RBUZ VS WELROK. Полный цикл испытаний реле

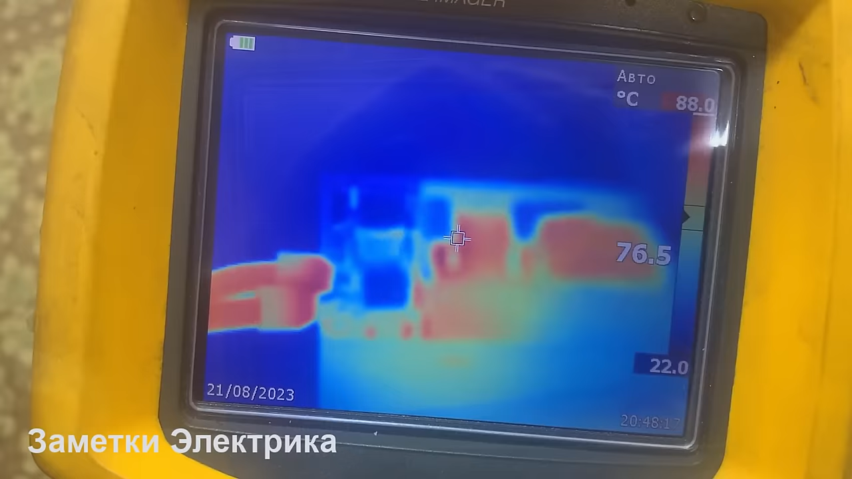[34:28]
On screen: scale top 88.0°C, scale bottom 22.0°C
здесь нагревчики по 88 градусов плюс-минус одинаково теперь произведем при 80 амперах
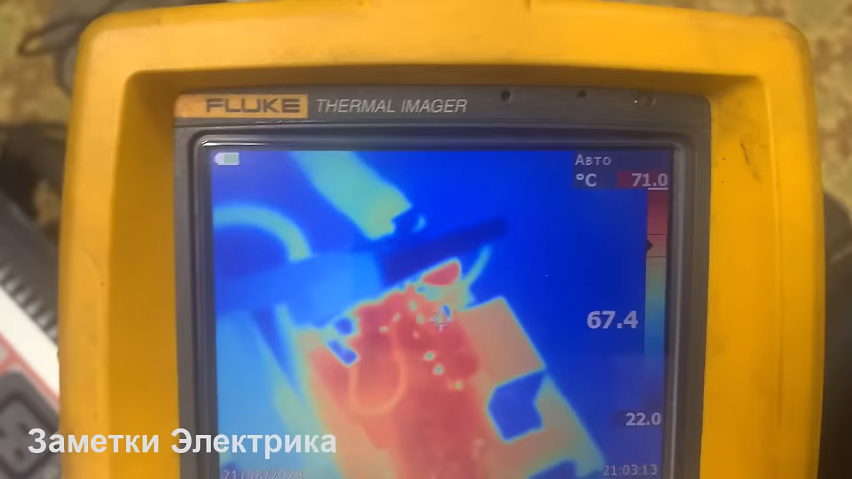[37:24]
On screen: spot 67.4°C, scale top 71.0°C, scale bottom 22.0°C
вот такой у нас красный велрок но пока 72 показывает сейчас
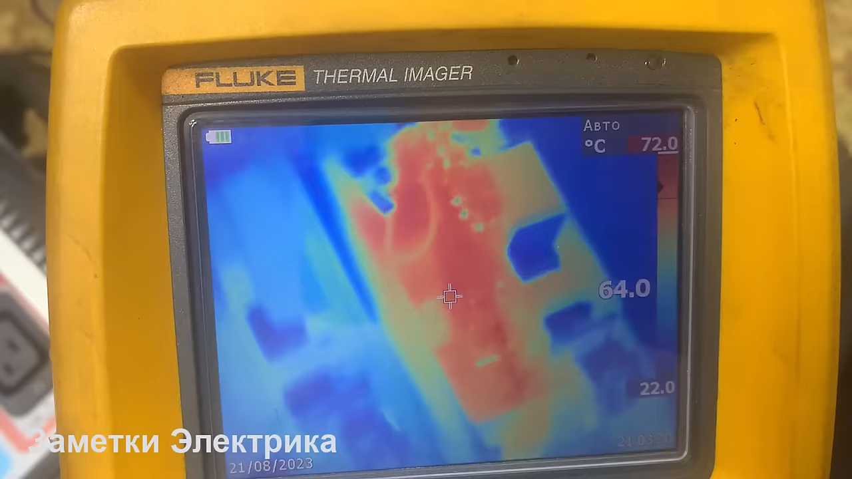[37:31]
On screen: scale top 72.0°C, scale bottom 22.0°C
будем смотреть при 60 должен должно реле включиться вон моргает синенький